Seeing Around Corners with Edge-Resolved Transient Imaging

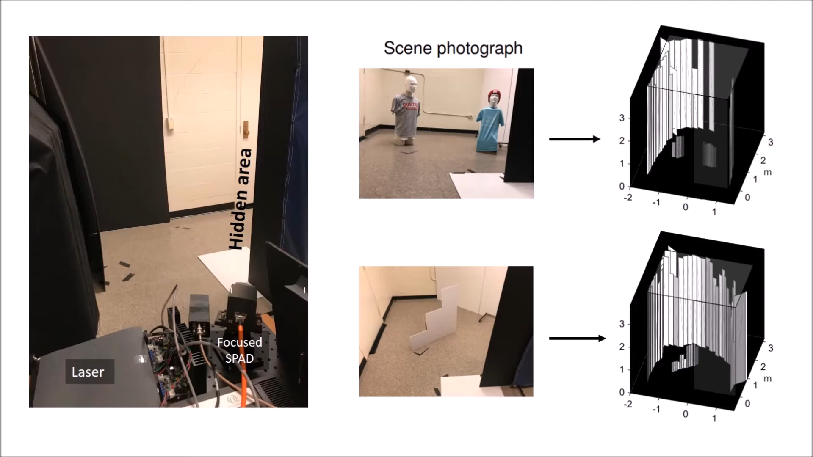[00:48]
Consider the case where we use a laser to illuminate sequential positions along an arc on the floor, which is centered on the vertical edge.